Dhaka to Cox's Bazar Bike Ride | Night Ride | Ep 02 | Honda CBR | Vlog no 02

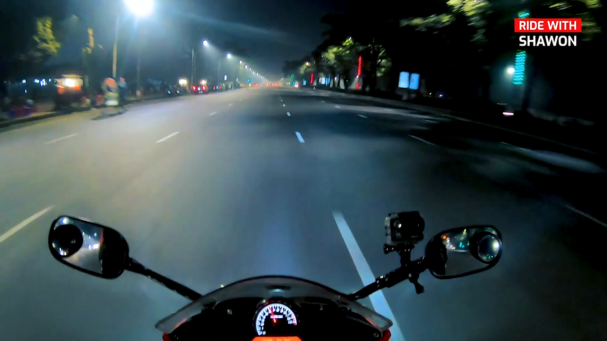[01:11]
চারদিকে লাইট দেখতে ভাল লাগতেছে। আমরা এখন আসি হচ্ছে সংসদ ভবনের সামনে, পার্লামেন্ট হাউস। সবাই ওয়েট করতেছে টিএসিতে আমাদের জন্য। তো যেতে থাকি, এখন বাজে হচ্ছে 8:40।
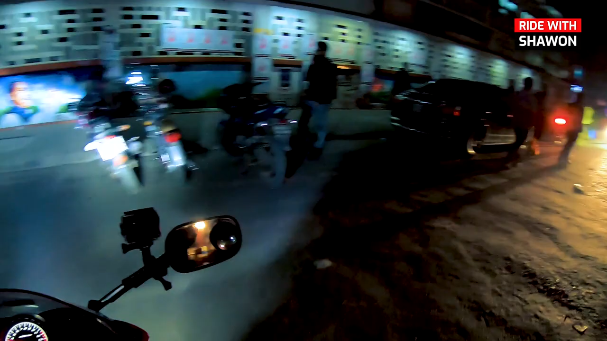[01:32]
টিএসির মোড়, টিএসি থেকে সব ট্যুর মেট্রা স্টার্ট করতেছি।
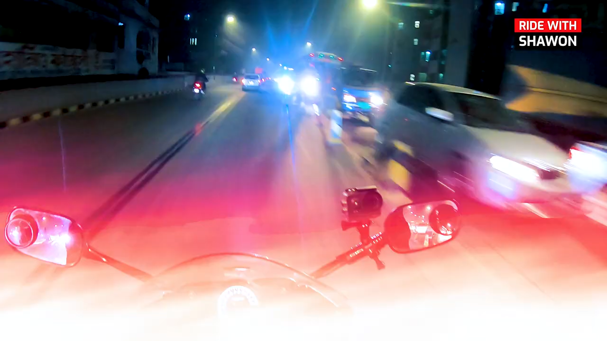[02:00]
আমরা এখন আসি হানিফ ফ্লাইওভারে। তো ফাইনালি আসলে স্টার্ট করলাম, মিটার এখন জিরো, এখন জিরো না, অলরেডি 2 কিলোমিটার হয়ে গেছে।
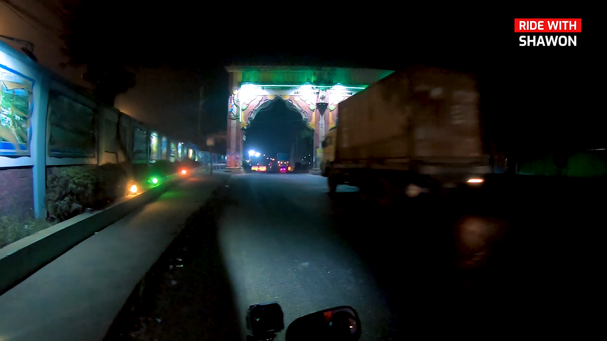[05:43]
চিরাং সিটি গেটে দাঁড়াইছিলাম 5-7 মিনিটের মতো, দাঁড়ায় ছবি টবি তুললাম।
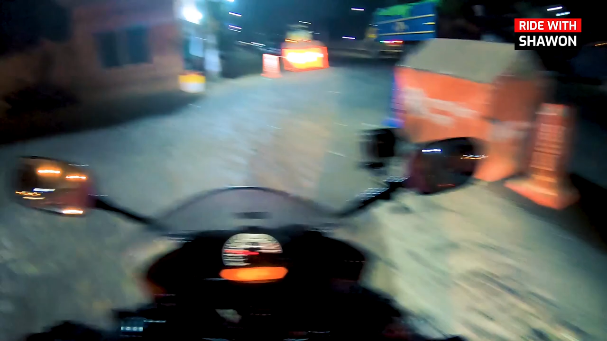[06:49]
আমরা চিটাং শহর ঢুকে গেছি, চিটাং শহর পার হচ্ছি।
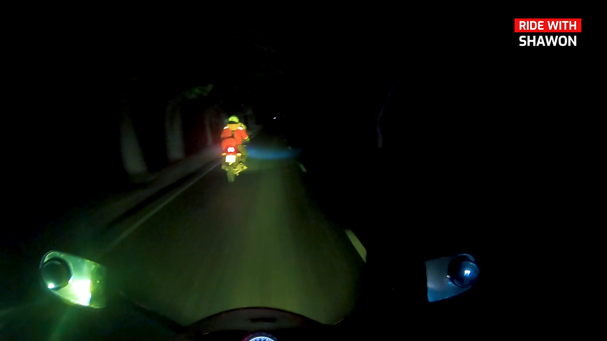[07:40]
ব্যাপারটা সো রিস্কি, আমরা আসলে সেই চ্যালেঞ্জটা নিয়েছি, কারণ আমরা চাই 10টার আগে কক্সবাজার পৌঁছে যেতে। আর যেহেতু আমরা এই সময় রোডে ঢুকে গেছি, আশা করি পৌঁছায় যাব। রাস্তাটা অনেক ফাঁকা, যার জন্য আসলে রিস্কি মনে হয় আমাদের, তো যেতে থাকি। এখন যেহেতু 4:15 বাজে,
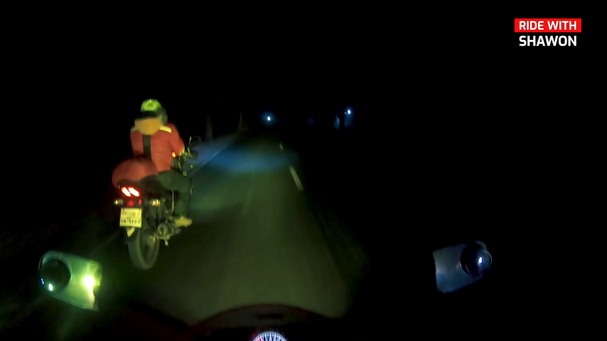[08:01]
পরিষ্কার না হওয়া পর্যন্ত আমরা রাইড করব। ফাইনালি আমরা এখন ফগের মধ্যে পড়ছি,
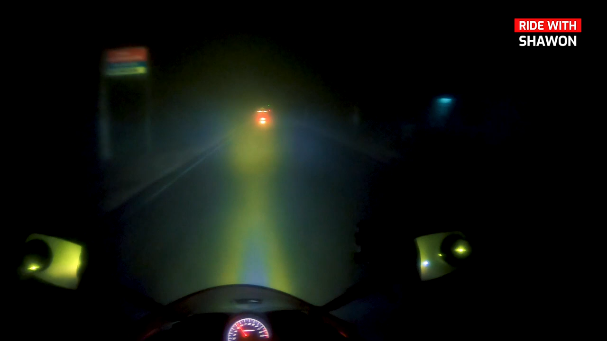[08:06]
মানে খুব বেশি কুয়াশা, কিন্তু আমাদের স্পিড 70 আপ, তো বুঝতেছি না এত কুয়াশা হঠাৎ করে কই থেকে আসলো। এই যে এখন আবার কুয়াশা নেই, এখন চকচকা চকচকা জাদু।